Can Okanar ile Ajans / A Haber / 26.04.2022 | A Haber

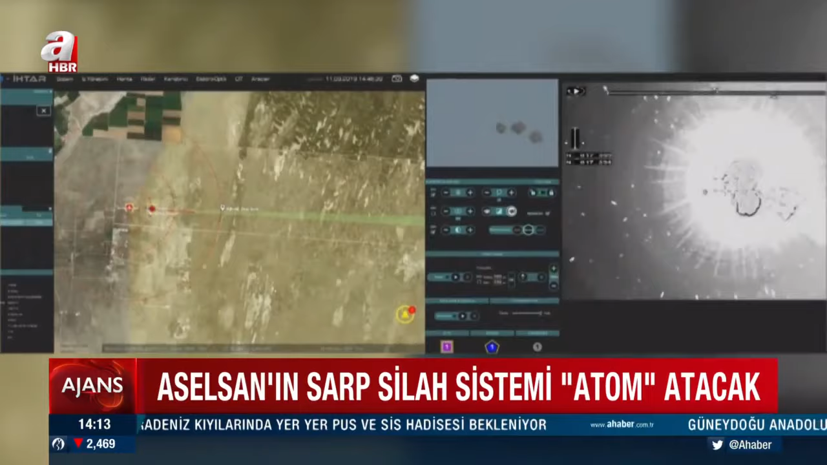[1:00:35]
içinde bulunan özel elektromekanik birleşenler vasıtasıyla namludan çıkarken havada parçalanacağı zamana programlanabiliyor.